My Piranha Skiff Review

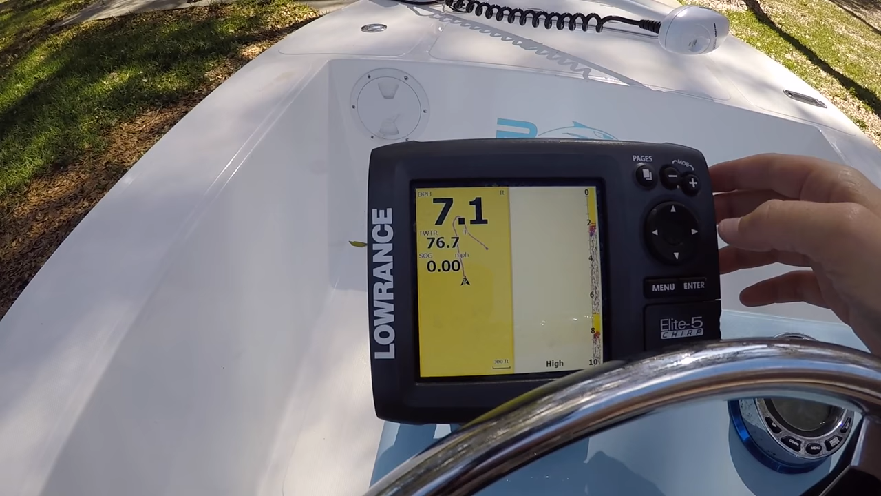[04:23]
has the down and side imaging which
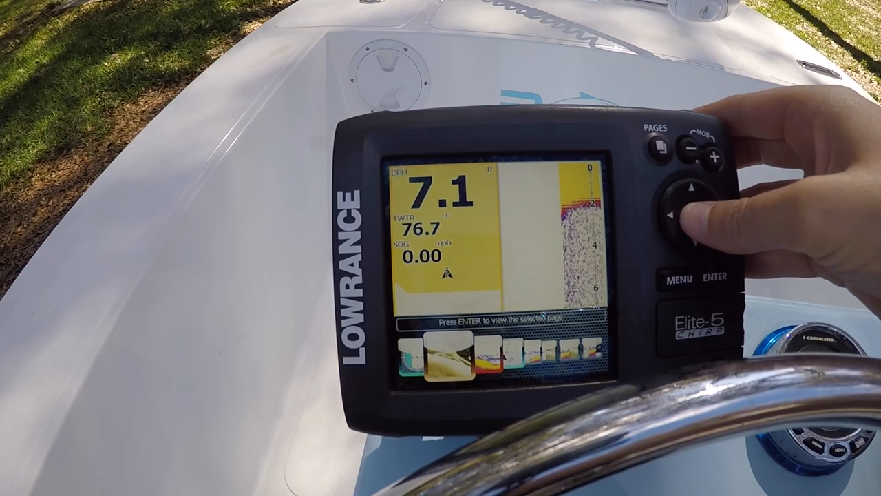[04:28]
On screen: water 76.7°F
it's not I don't think it'll work since we're not in the water oh
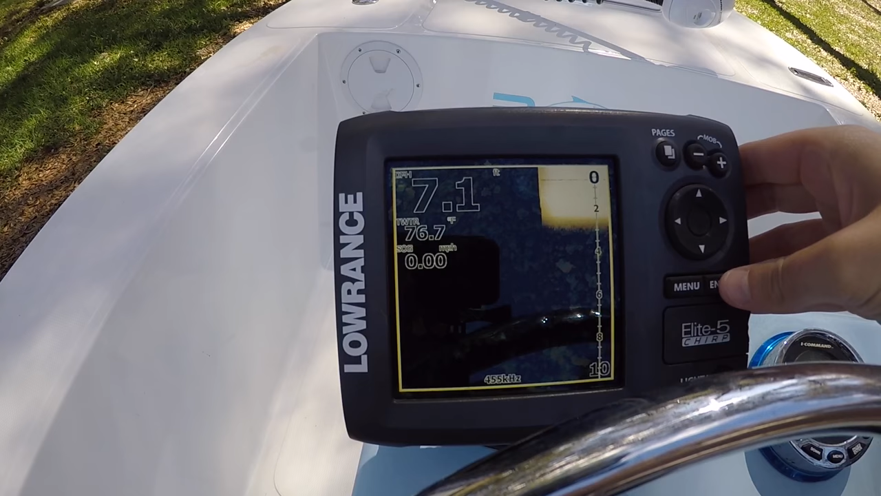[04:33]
On screen: water 76.7°F
yep doesn't show anything but you know the gift you can add waypoints all types of